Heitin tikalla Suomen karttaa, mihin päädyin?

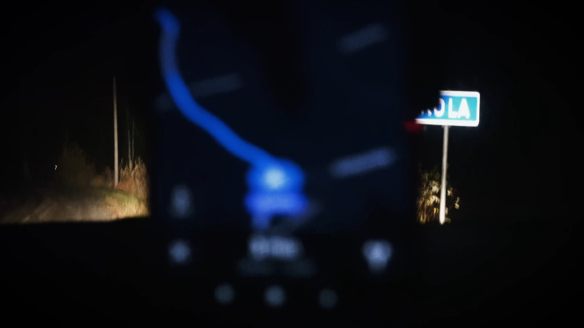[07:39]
Tää kyllä sanoo, että vähän ois vielä matkaa, mutta...
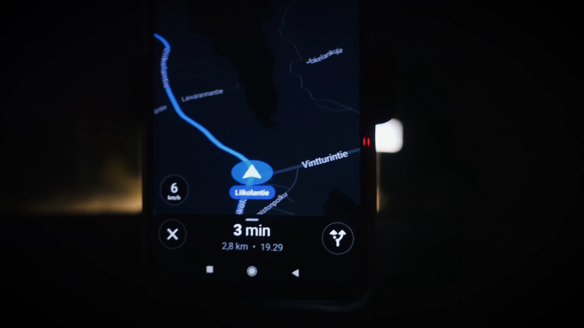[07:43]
Kolme minuuttia. Meidän haluamamme risteykseen. Ouboi. Me ollaan tossa.
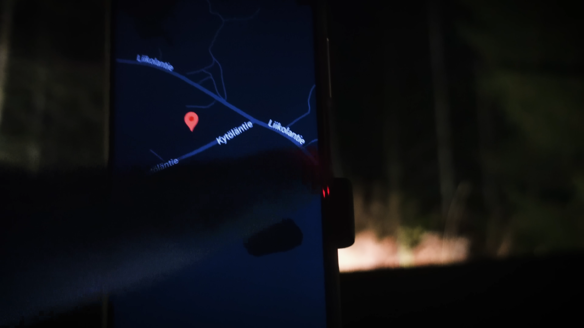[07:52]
Ja tossa on se risteys, mikä oli siellä kartassakin.
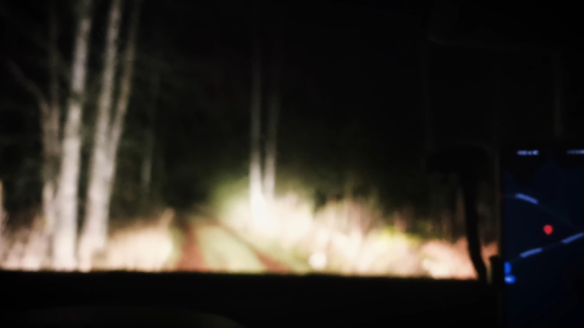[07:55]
Täällä ei oo siis yhtään mitään. Ei yhtään mitään.
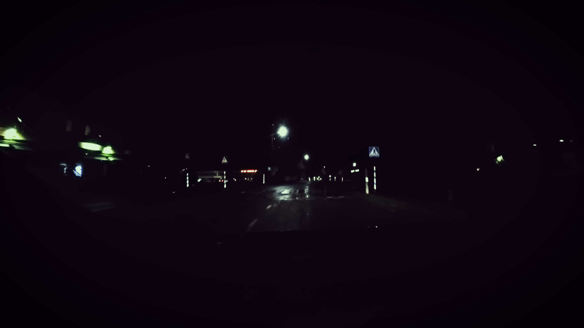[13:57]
Hei, hotelliravintola on tuossa edessä. Hotellihuoti.